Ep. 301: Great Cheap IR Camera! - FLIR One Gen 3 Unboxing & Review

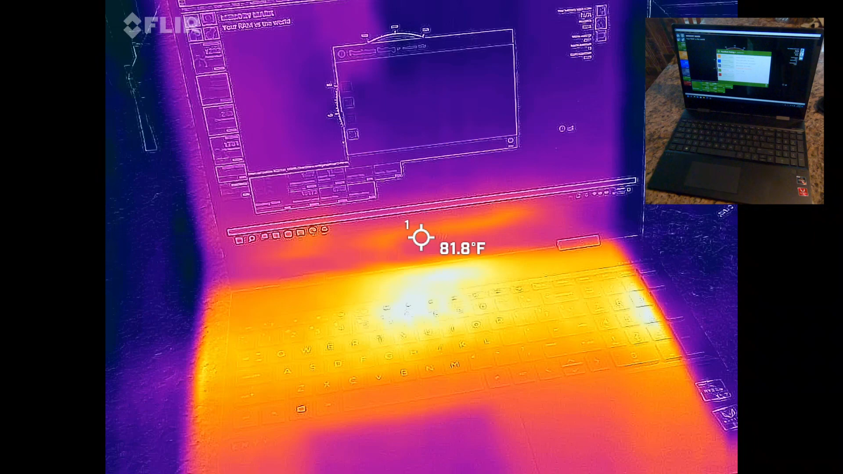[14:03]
On screen: spot 81.8°F
strings of calculations like basically operating on one small sets of numbers at one time gpus are very good at repeated operations against large data sets that's the reason why they use gpus for cryptocurrency for example for crypto mining even though the bottom is falling out of that yeah you can definitely see how the entire unit is warmed up from the end of the test
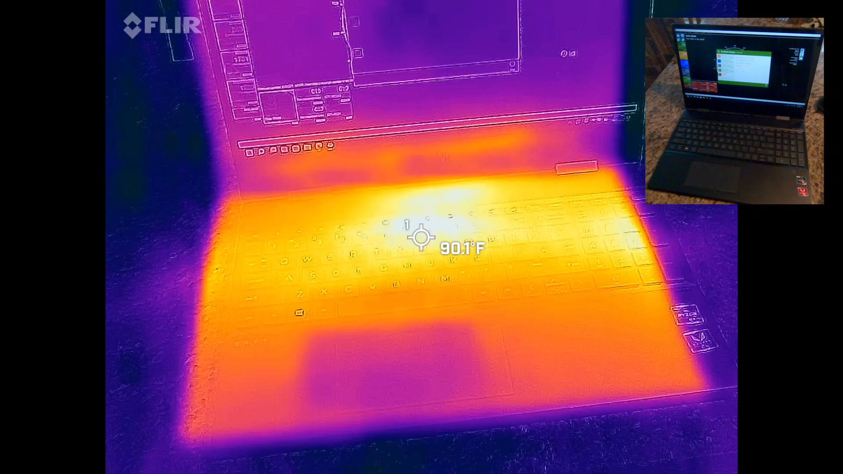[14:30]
On screen: spot 90.1°F
yeah we're at just over 90 degrees for the surface and let's take a look what this exit outlet is right now
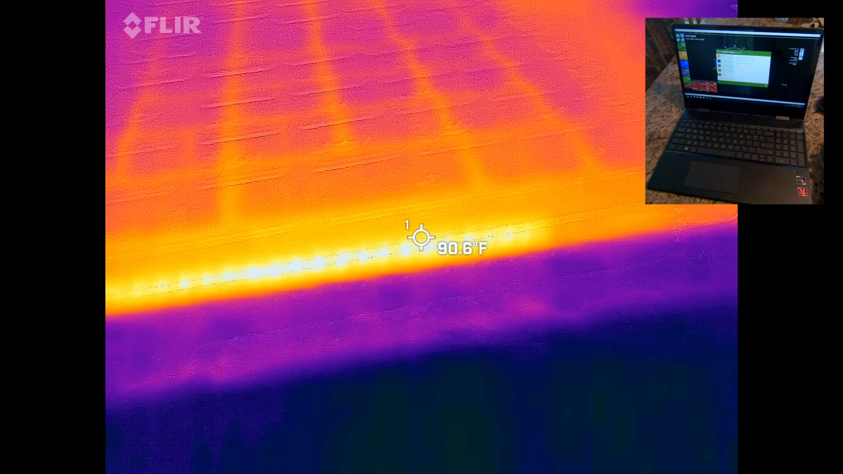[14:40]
On screen: spot 90.6°F
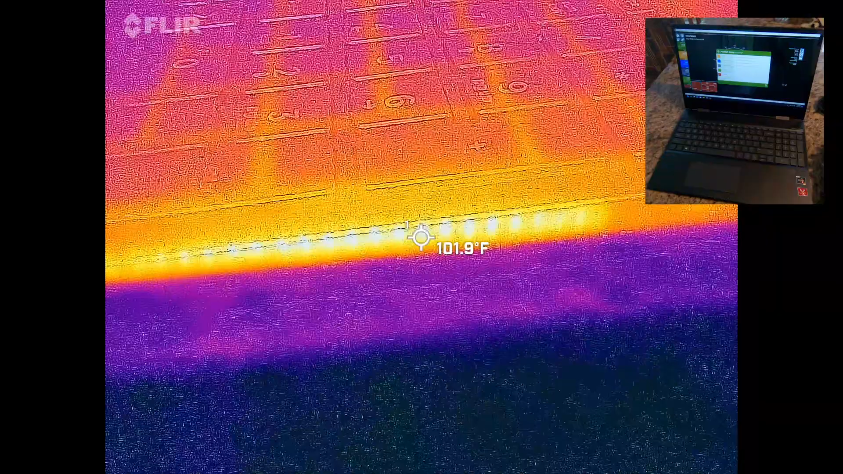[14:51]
On screen: spot 101.9°F
okay it looks like it actually cooled down a little bit instead of 102 102 which is expected i saw 103 okay so it's still over 100 degrees on the outlet side
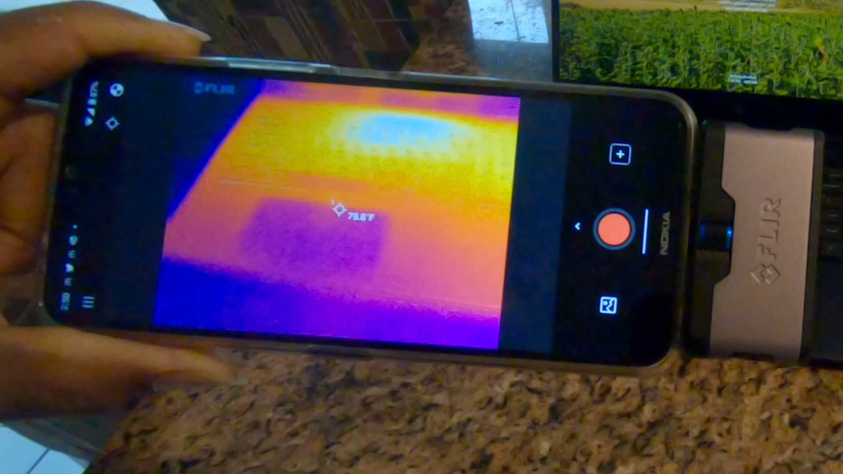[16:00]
uh the only really complaints i have about it are the fact that the um because of how the
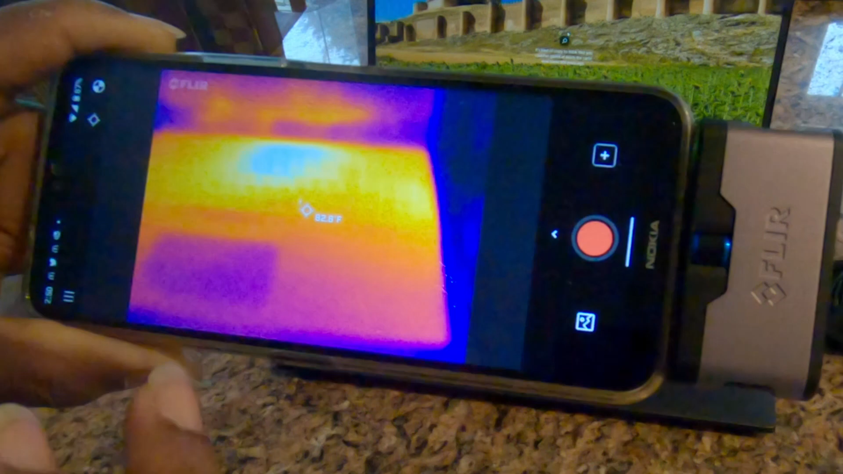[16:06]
focal length of the two different cameras line up you get this displacement well it's not really the
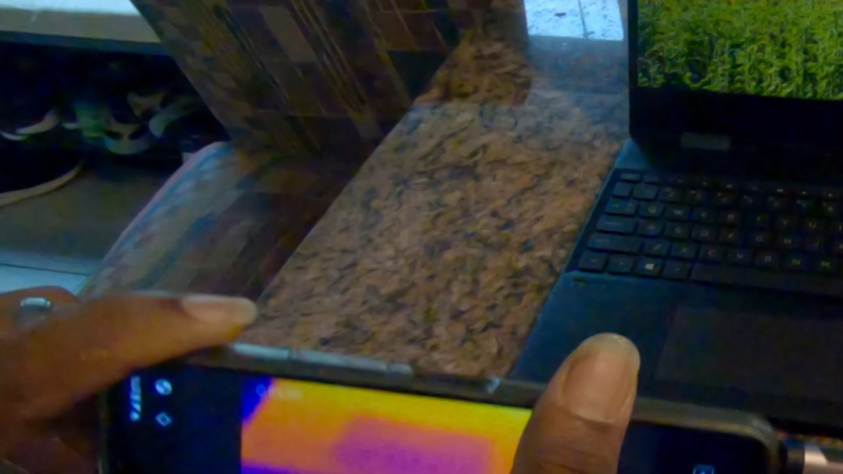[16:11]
focal length it's the fact that they're displaced one versus the other so the system
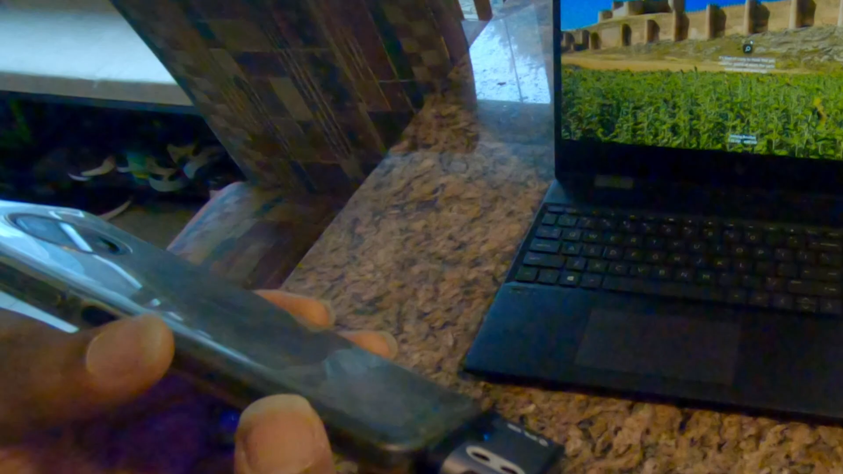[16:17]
at least this version of it isn't smart enough to try to find
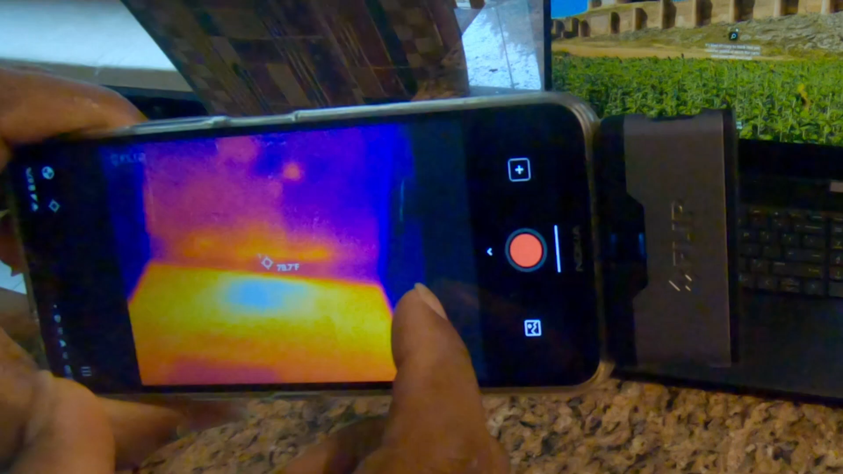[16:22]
correlations and line up the two images right on top of each other you you have to manually do that that's not that big a deal but it can be a little bit annoying if you're going back and forth between measuring things that are up close
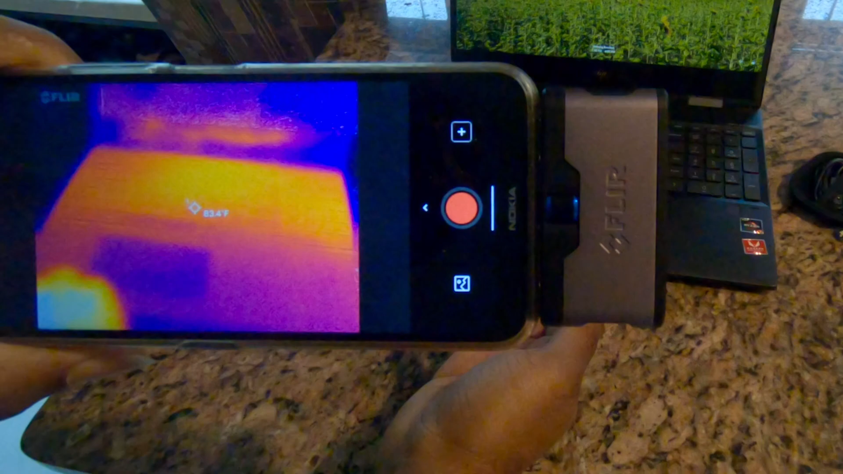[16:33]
versus far away you know having to realign the cameras all the time but that's really kind of a nitpick the quality of the imagery itself is pretty good the field of view is a little narrow so
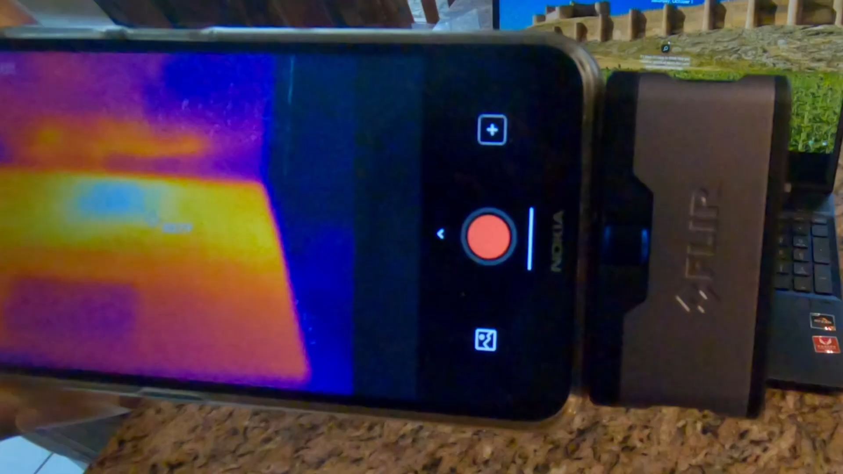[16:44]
it's not a it's not a very wide angle lens so you have to get really look for example if i when i was doing my thermal survey of my house i had to go really far back in order to get the entire house into the image
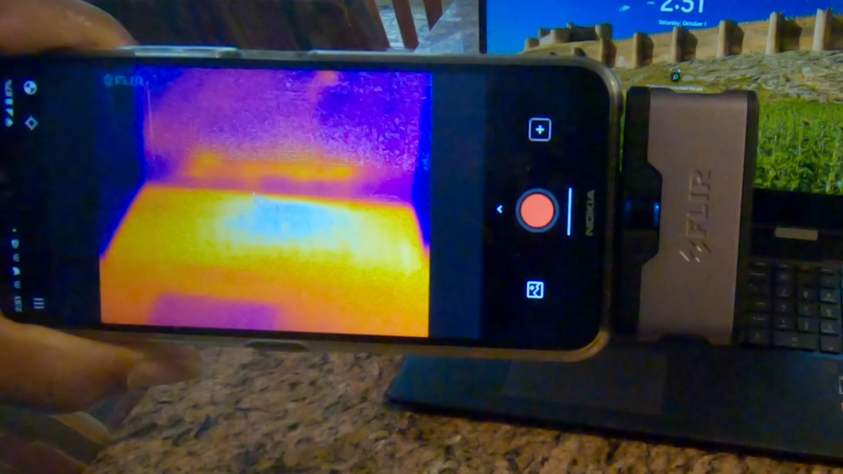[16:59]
because it's very narrow but that's kind of a trade-off because if you're up
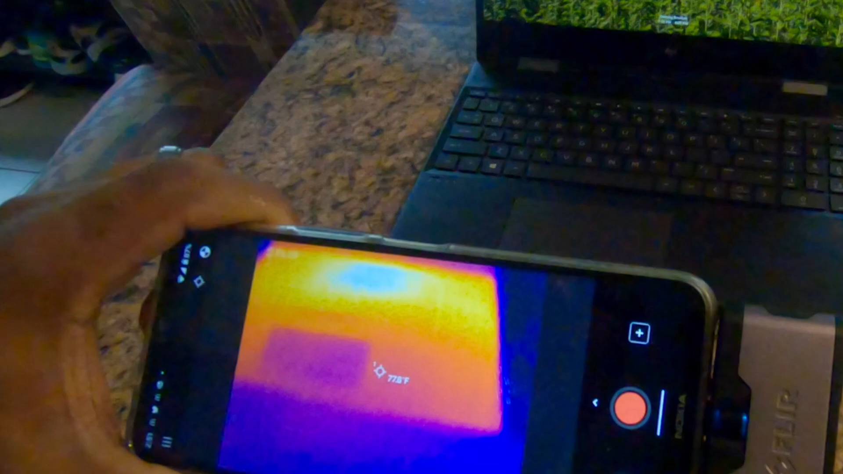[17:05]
close to things you don't want a very wide angle so for example like looking at the imagery from this
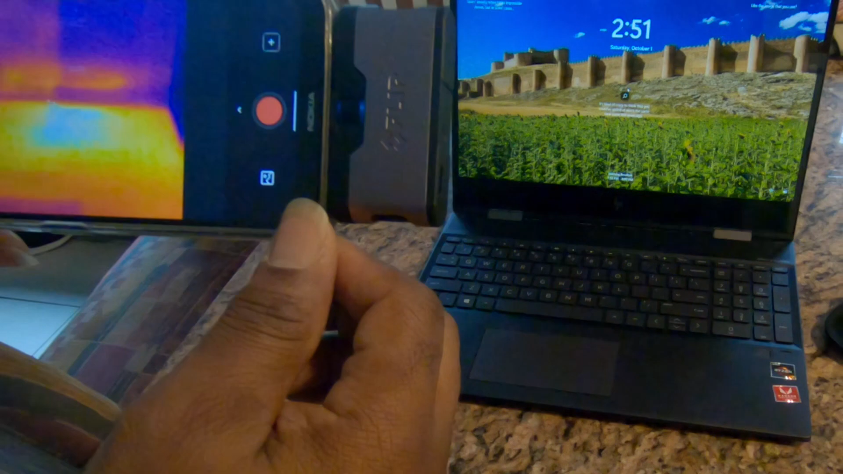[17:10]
computer right now you know on the laptop this is about where you want to
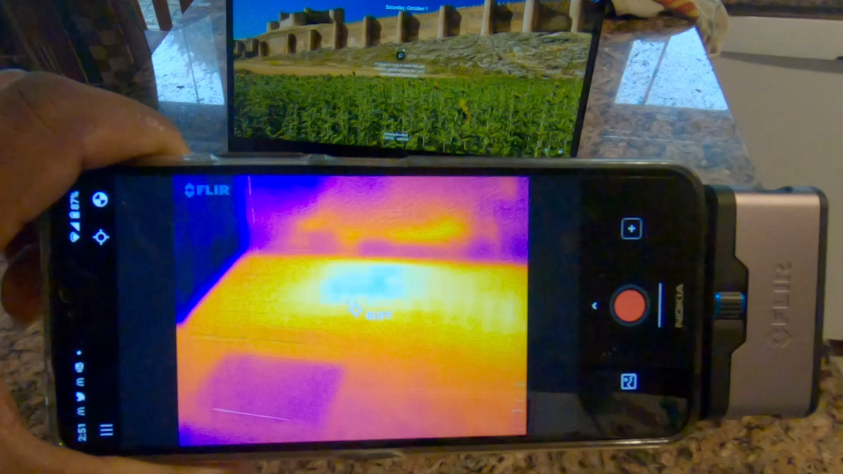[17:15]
have it so i get it you know it's um you you have some limitations
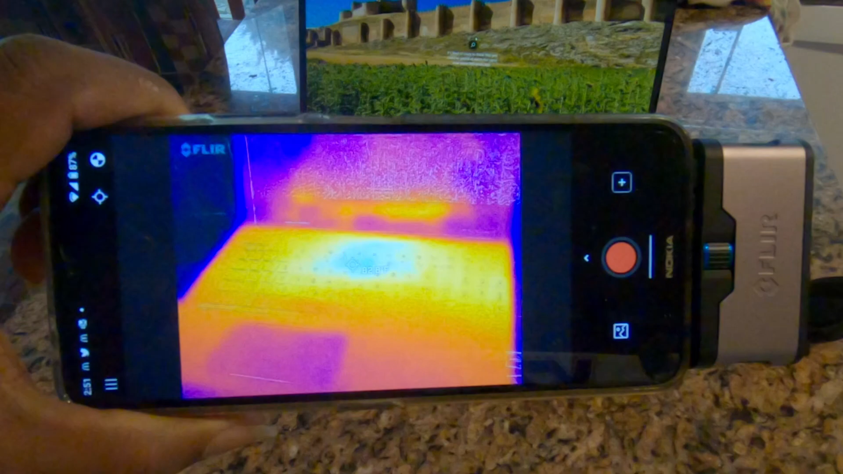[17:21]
with the optics but for the price i i'm yeah
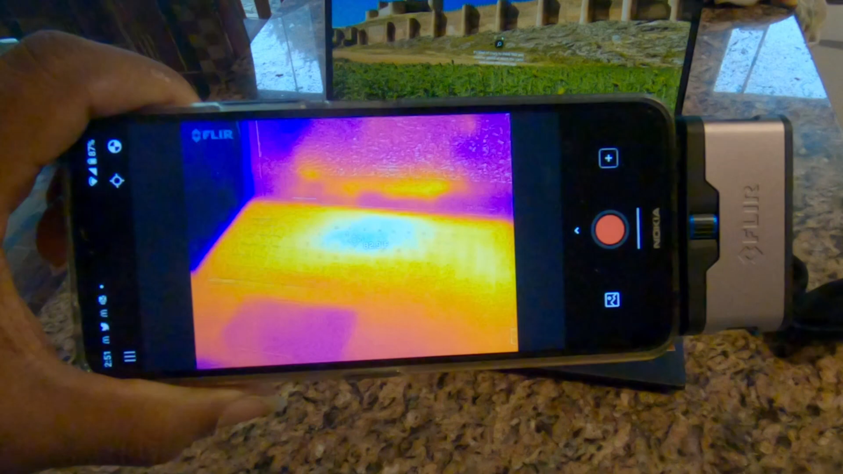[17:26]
i can't really complain too much now there's much more expensive versions of this device as well if you need something that has
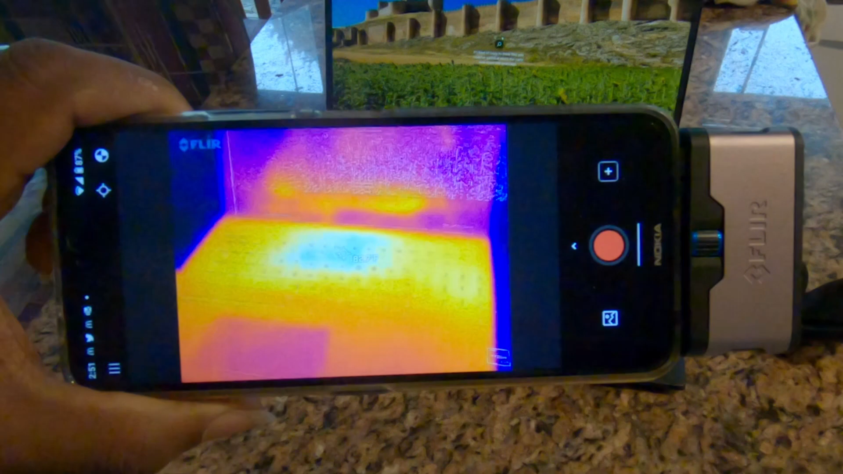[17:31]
higher resolution is this particular device i'll put in this the actual resolution specs um
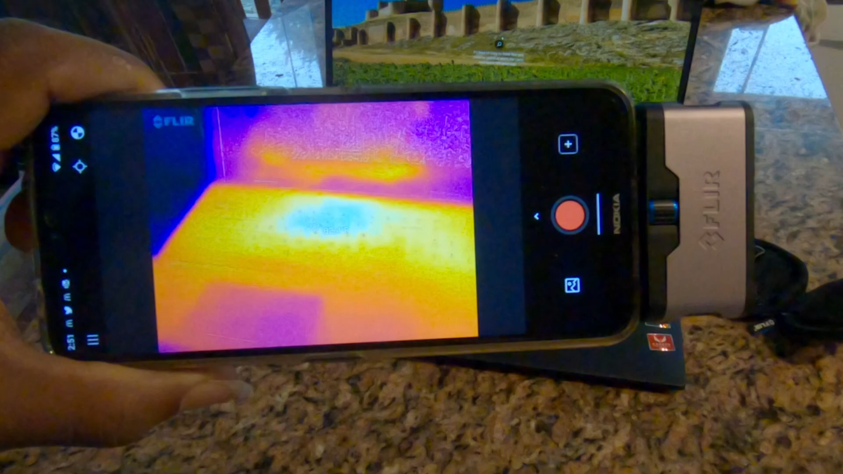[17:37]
so it's not the highest resolution thermal for a camera which is part of
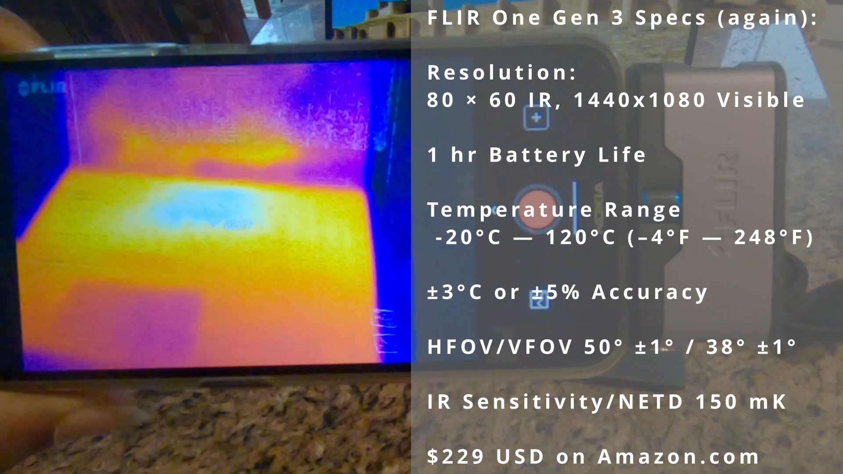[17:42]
the reason why having the visual imagery augmented is very